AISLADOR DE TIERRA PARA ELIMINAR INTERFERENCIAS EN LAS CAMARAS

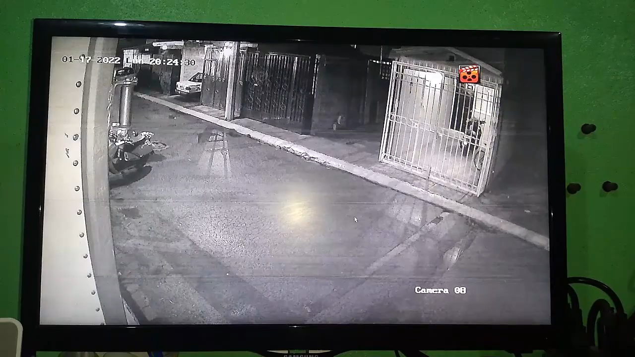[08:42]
si se alcanza a notar que tenemos una línea aquí de una raya tenemos una dos tres cuatro rayas perfecto ahora vamos a irnos a nuestro equipo y vamos a desconectar lo que es de mientras la cámara cuatro